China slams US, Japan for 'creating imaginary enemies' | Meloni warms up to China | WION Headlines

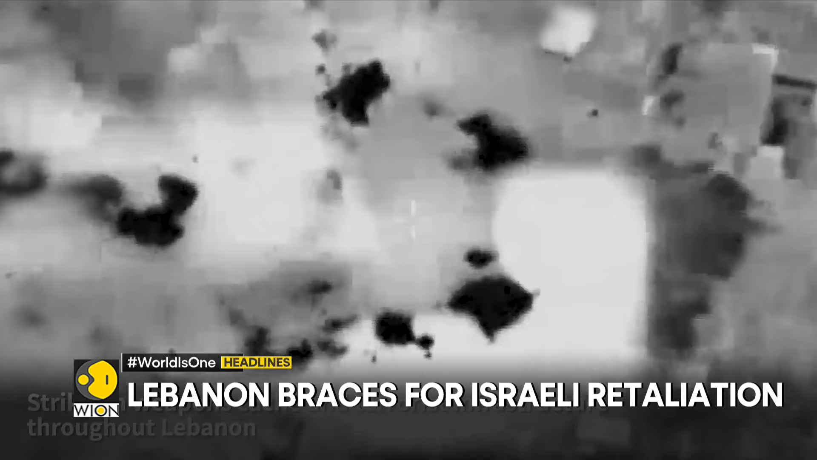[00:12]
After rocket strike in the Golan Heights, Lebanon claims Israeli drone strike kills at least two people in the south of the country.